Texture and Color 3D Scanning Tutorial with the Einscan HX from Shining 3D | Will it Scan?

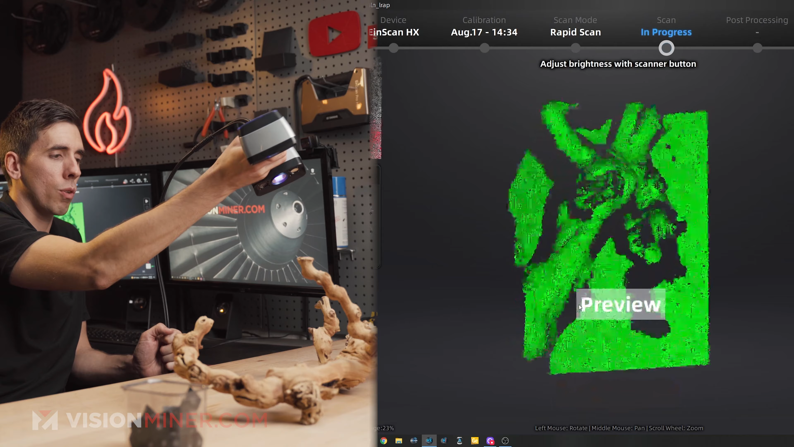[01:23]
whole purple blue light it is using blue light and I can see that it's picking up data so I'm just gonna hit the button again just start actually picking up data
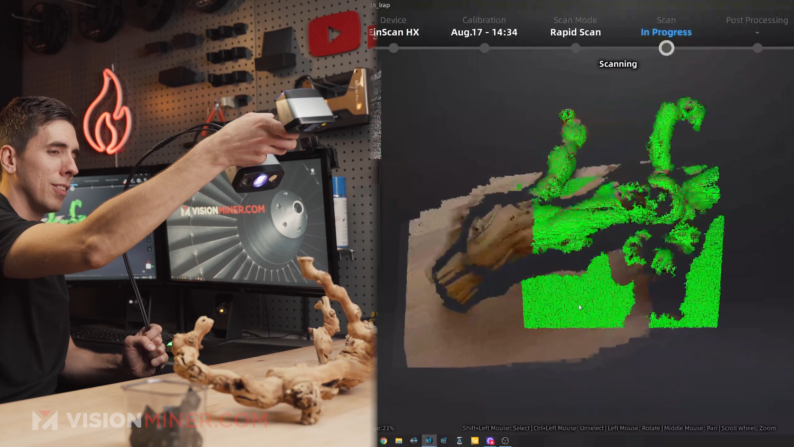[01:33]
this thing is so good this is actually tracking really well
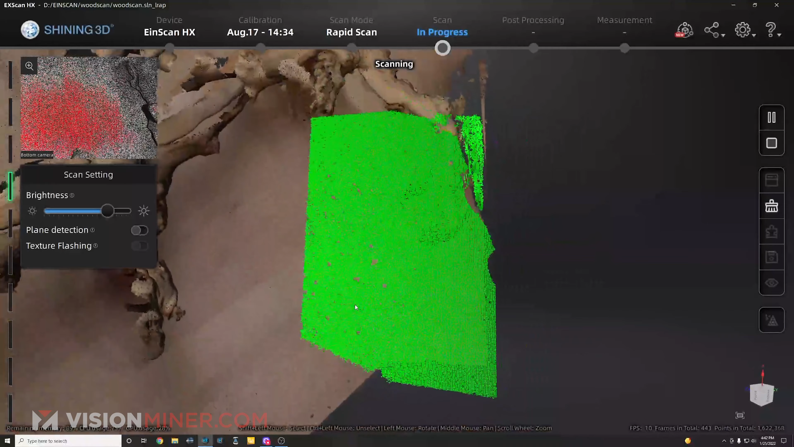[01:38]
now what happened it looks like it got a little bit confused in the middle of the scan because I got two different wooden objects so instead of you know going from there I'm just going to select the stuff that I don't want and let's get rid of that because we've got a bunch of good data right here and I'm going to delete that data
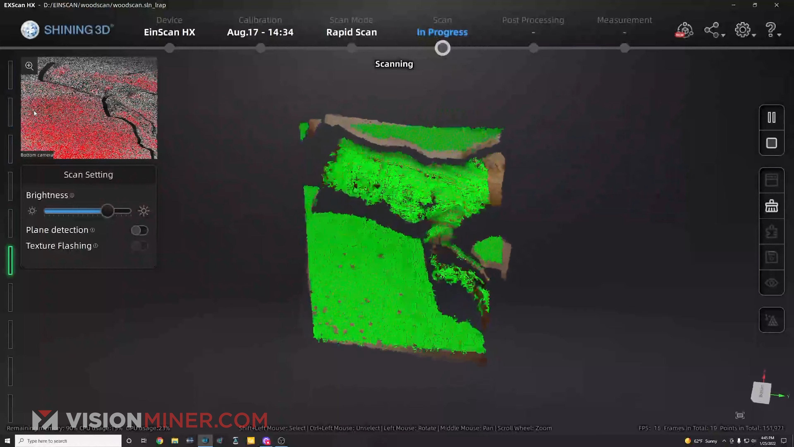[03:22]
picking up some data I want to stay kind of close for this one actually a lot closer in this mode than in the laser mode
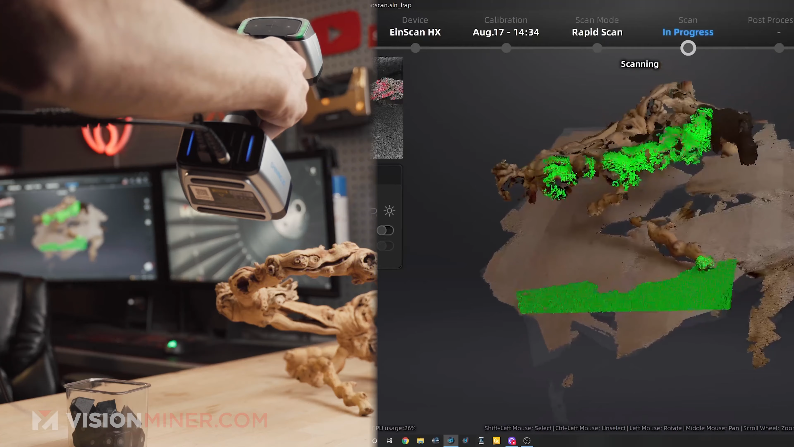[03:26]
I'm being careful so that it
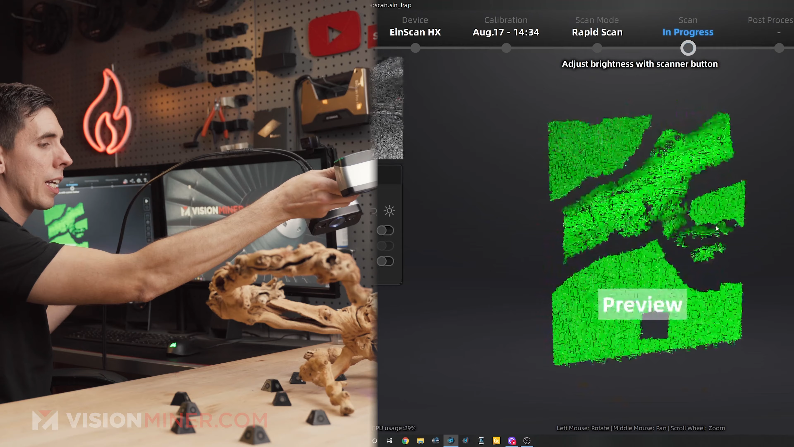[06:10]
start gathering data with another putting push all
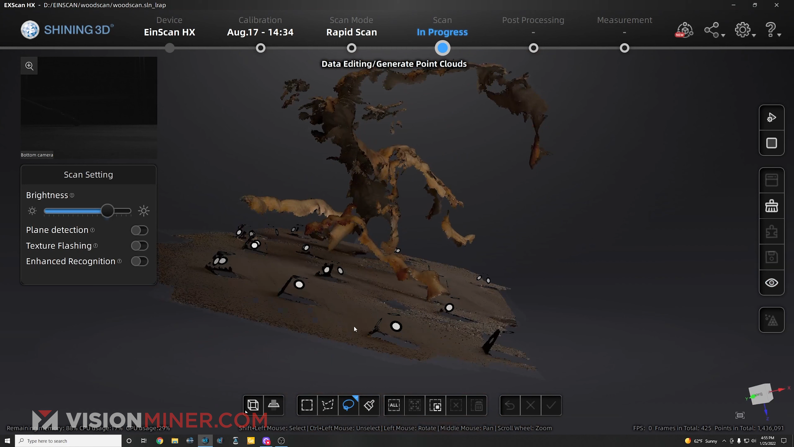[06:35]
instead of doing the cutting plane let's show you another method I'm gonna click here holding shift and drag
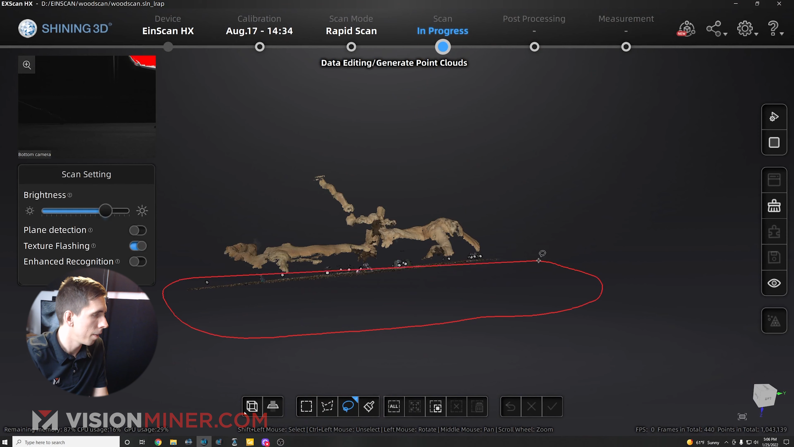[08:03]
as you can see it does different things it's got different features when you turn them all on and turn them all off you get different results from different
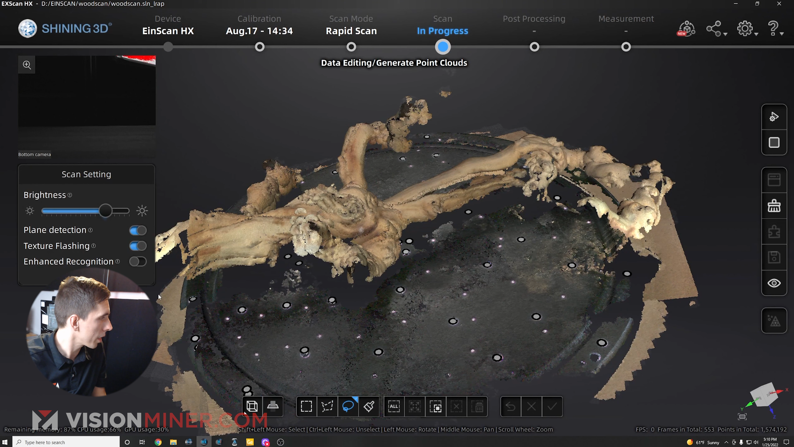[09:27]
I'm going to create a cutting plane and buy the markers and shift
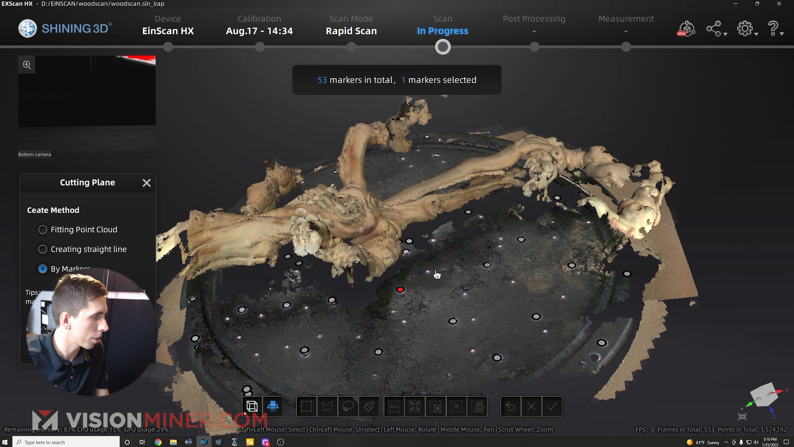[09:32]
select the markers themselves three of them that's good enough and then I can just move that over down I get an angle it if I want to a little bit oops don't grab it too